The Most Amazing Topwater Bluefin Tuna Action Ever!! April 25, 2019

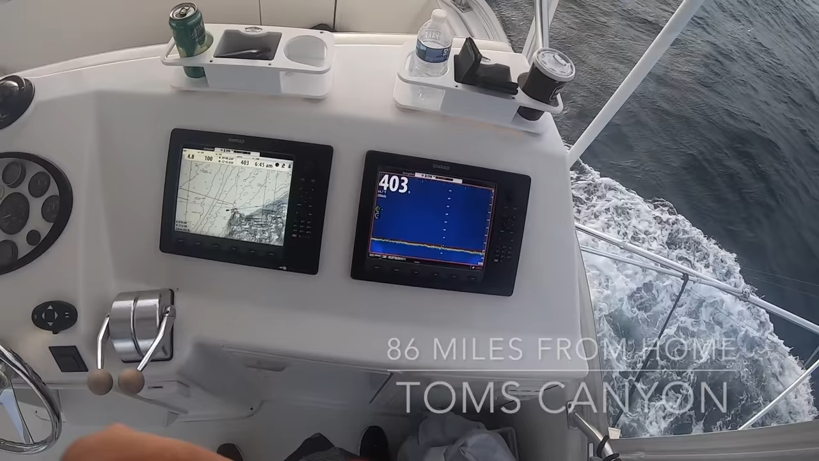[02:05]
Our gauge was reading 55 degrees and now we're up to 65.
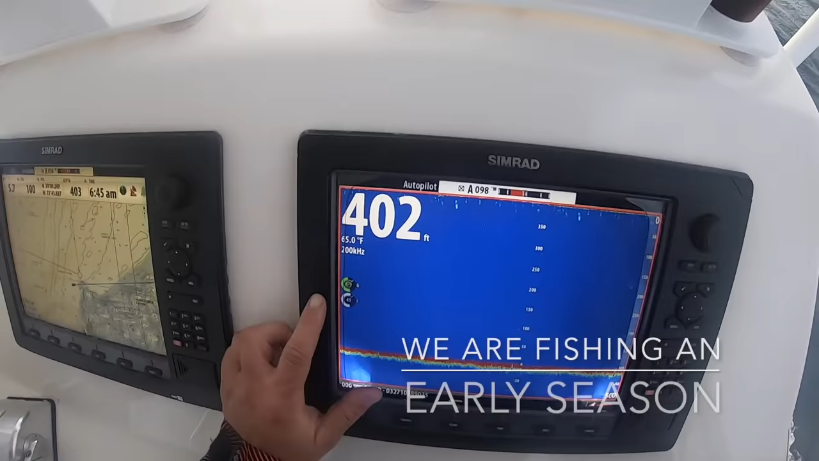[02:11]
On screen: depth 402 ft, water 65.0°F
All right, now I'm still running a little bit warm here, so this is probably more like 60.
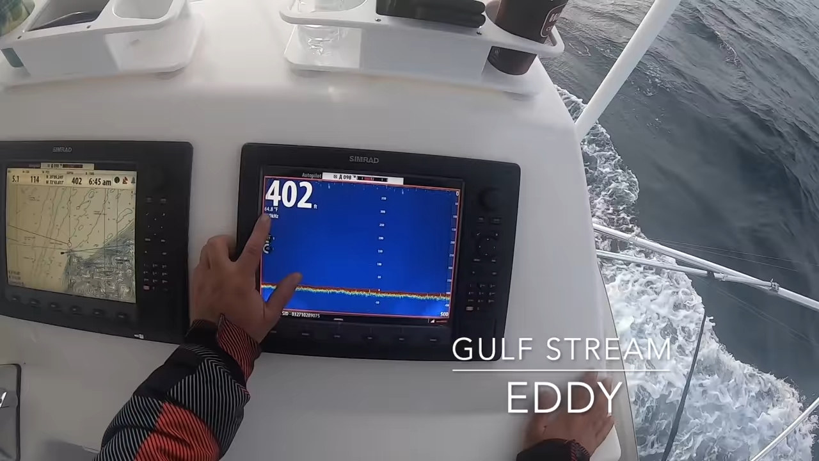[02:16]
So we're at the start of the temperature break and you can see it was flat calm on the way out and now we're in